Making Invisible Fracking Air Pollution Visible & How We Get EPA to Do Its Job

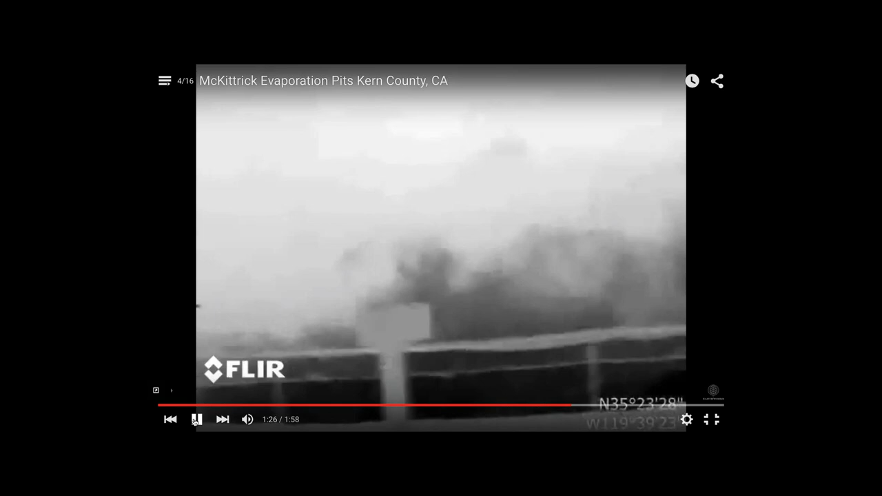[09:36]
And these are emissions coming from this wastewater pit.
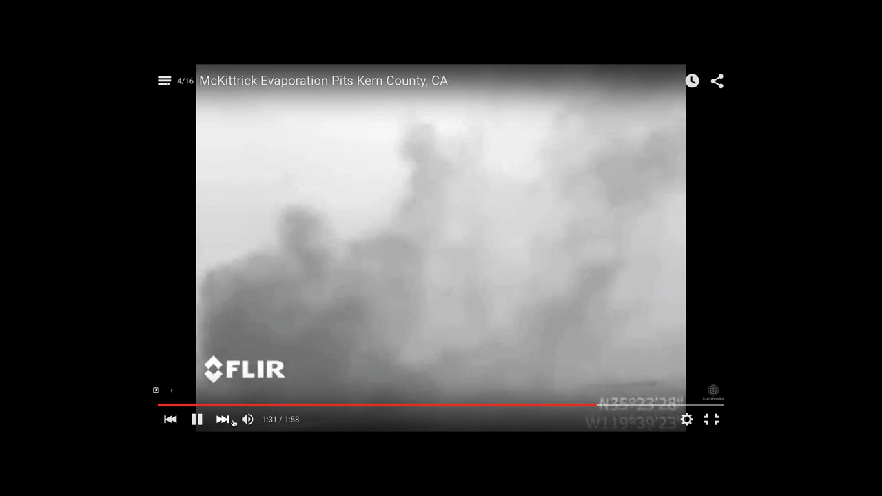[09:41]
These pits are being used to, the water in these pits are being used to water the produce in California.
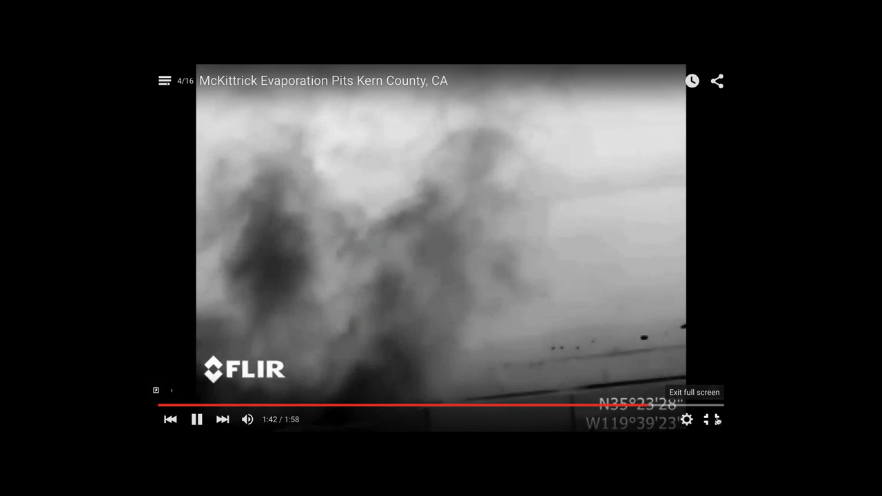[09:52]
And so that's just an awful lot of air pollution coming from these pits.
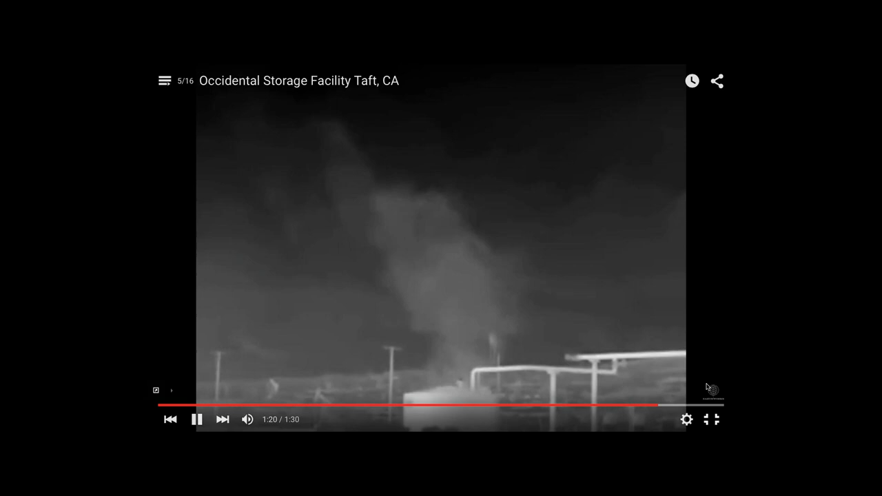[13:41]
but that's not working out. So there's a few examples of the emissions that what we're seeing with this camera all over the country.
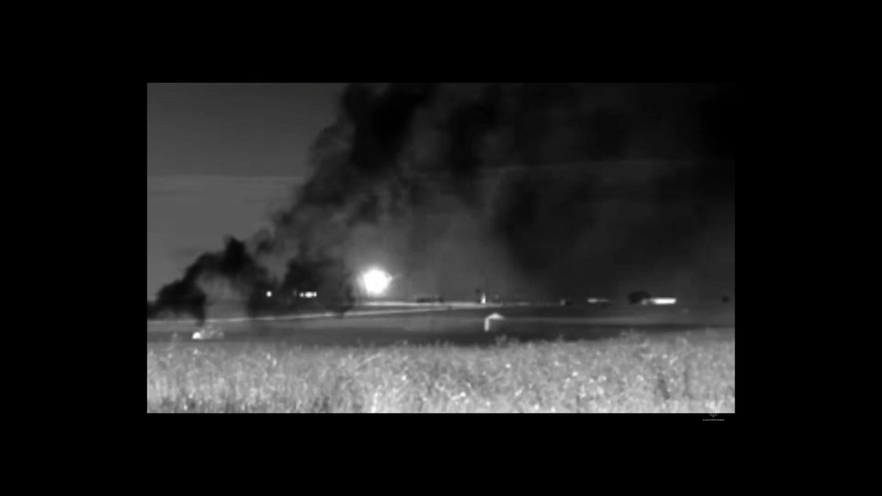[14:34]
This is a pipeline event where they're having a pipeline blowdown. This event is not covered by the methane rules. The waste pit that I showed you,
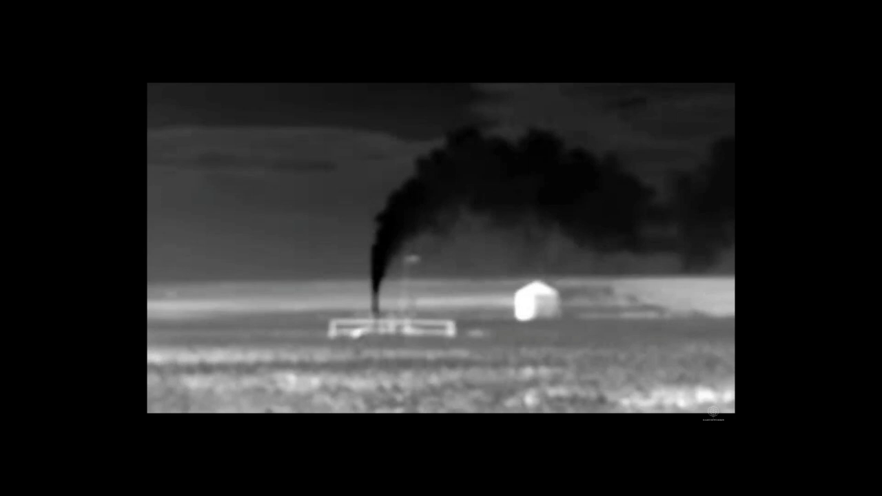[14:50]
this event that's happening right now, that you're seeing right now, and the event in Colorado where they were offloading the liquids.
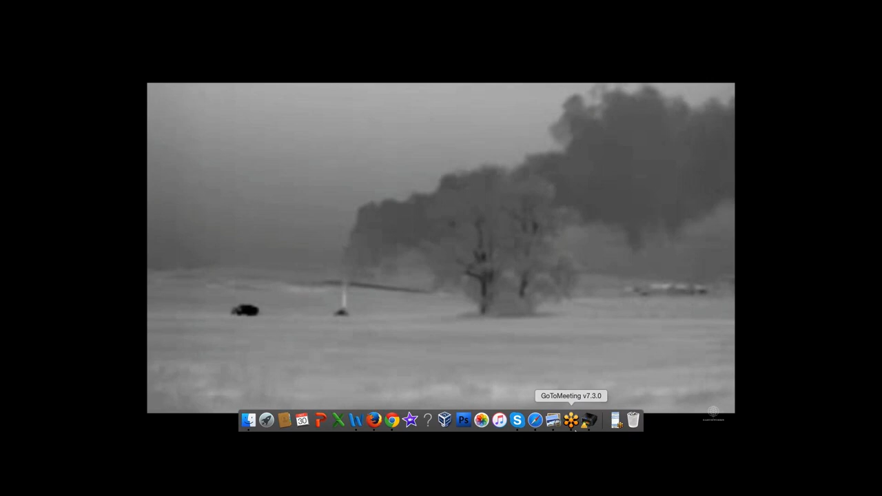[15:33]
we've been to is just an awful lot of emissions coming out of these facilities. Sometimes it is just unimaginable what's happening, and it's consistent,
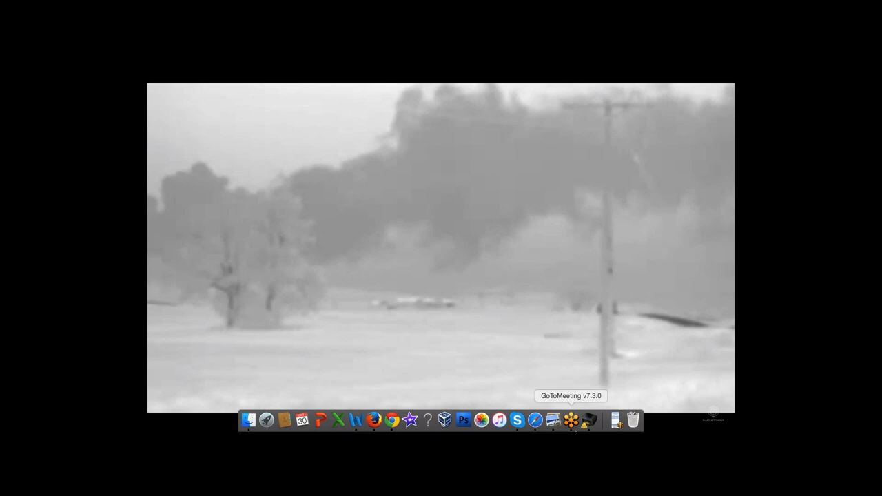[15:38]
and it's ongoing, and it's everywhere that we've been with